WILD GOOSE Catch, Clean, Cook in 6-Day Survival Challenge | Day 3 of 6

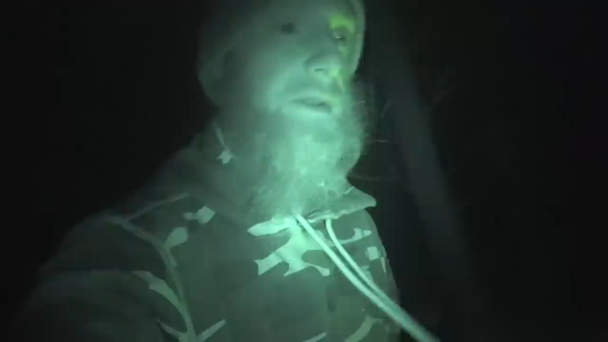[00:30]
Because we're living off-grid, we have to use battery bank system.
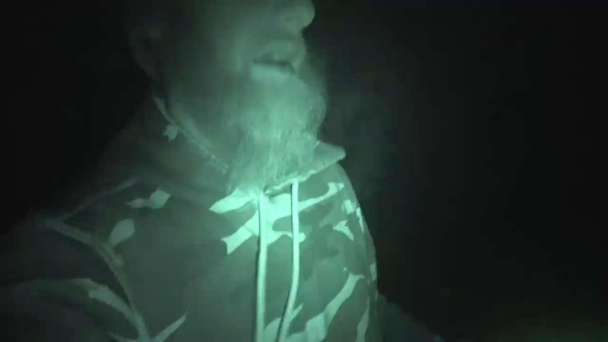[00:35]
So we got all our batteries set up here.
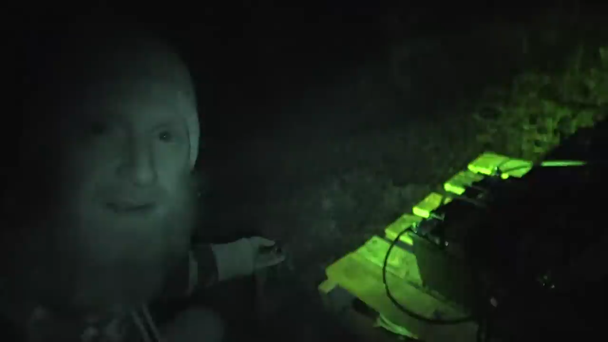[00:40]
Got a generator. I'll show you this in the light if you haven't seen it yet.
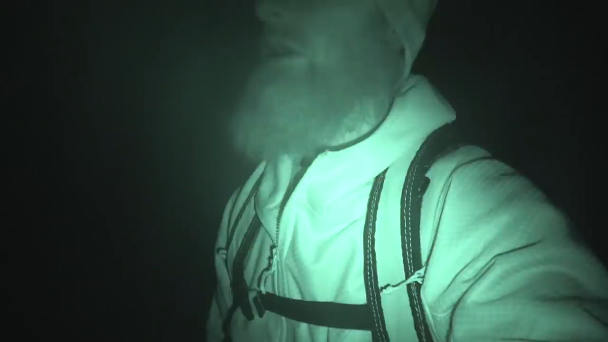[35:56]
Lots of nighttime activity, unfortunately.
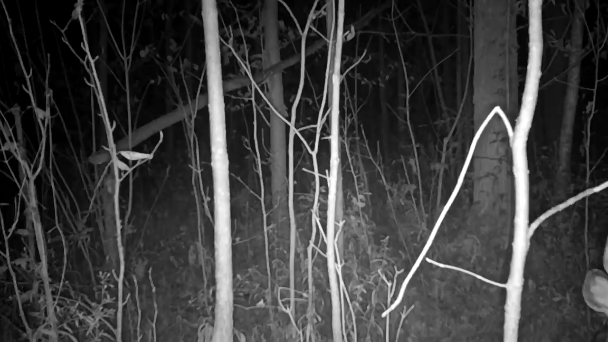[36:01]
Completely nocturnal, which is gonna make it really, really challenging to shoot a deer, which I'm afraid is what's happening at a lot of the areas around here. It's only October 15th, and they're not quite in full rut yet, so a lot of the activity is nocturnal. I mean, a lot of the activity period is nocturnal, but as we get close to the last week of October and into November, those deer started getting in rut, full rut.
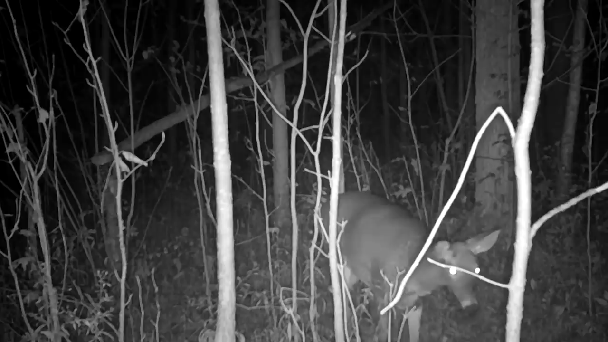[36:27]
But here's a scrape, super fresh scrape I found on my way in. I don't know if you can tell, but all that dirt right here in the light has all been pawed back.
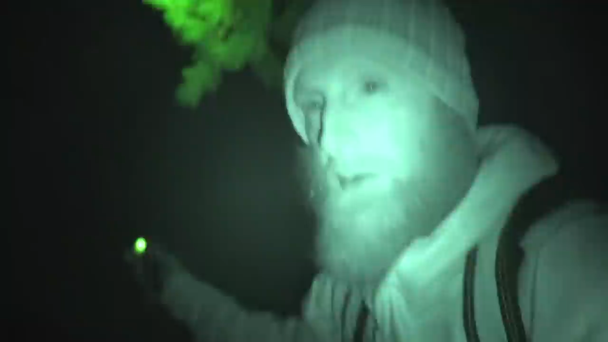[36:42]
And then there's an overhead licking branch here in the pine, but that's fresh with the last couple of days.
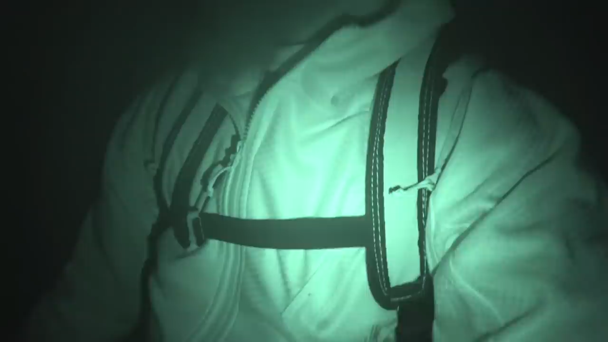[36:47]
So what the deer do is basically they paw the earth up and then they pee in it.